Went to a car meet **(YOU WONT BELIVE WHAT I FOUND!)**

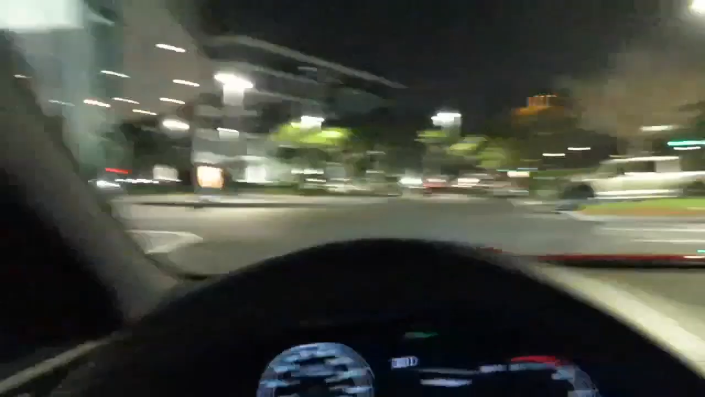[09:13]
Oh, we got a g-wagon up ahead that's new we'll go check that out